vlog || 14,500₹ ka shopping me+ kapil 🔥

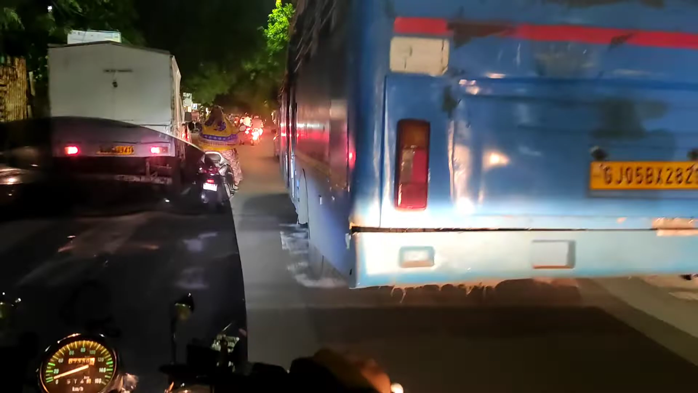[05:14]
ये बस वाले का बहुत प्रॉब्लम है, अचानक से ब्रेक मारते हैं।
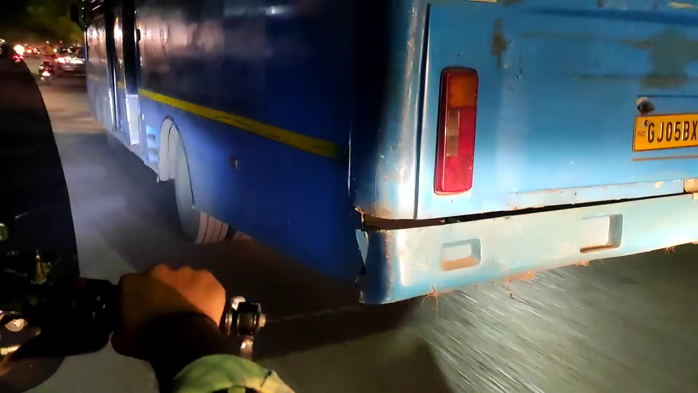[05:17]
देख रहे हो कितना खराब बस की हालत है।